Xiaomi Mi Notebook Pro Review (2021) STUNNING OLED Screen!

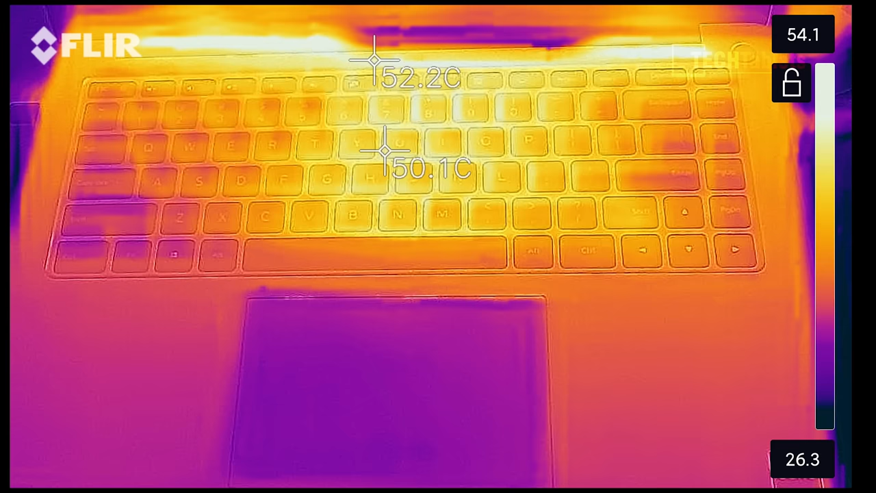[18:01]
52 to 50 degrees 53 degrees celsius way too hot as for linux support i did attempt to